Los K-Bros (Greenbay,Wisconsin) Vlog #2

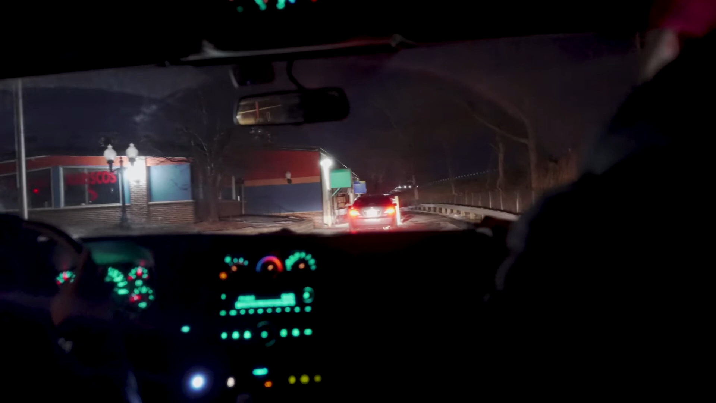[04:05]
Ya vamos llegando aquí mi raza, mi pueblo, nightclub de Green Bay, Wisconsin.